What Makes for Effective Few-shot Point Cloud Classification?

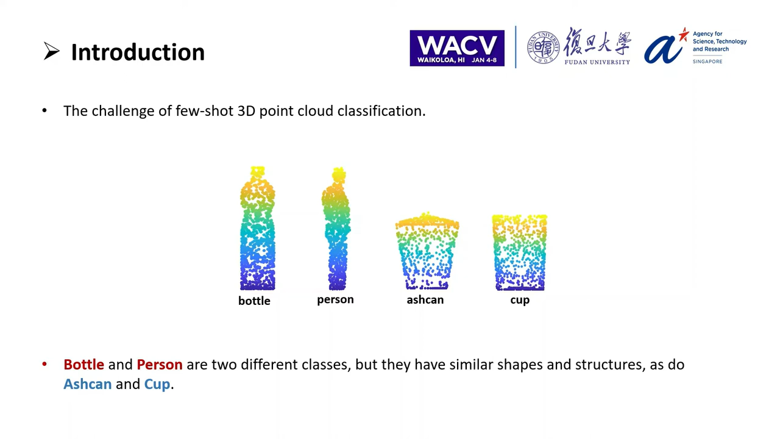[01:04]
So, it is hard for network to recognize them well. Therefore, based on the prototypical net, we propose a strong network to learn the more discriminative feature with the cross-instant adaptation module,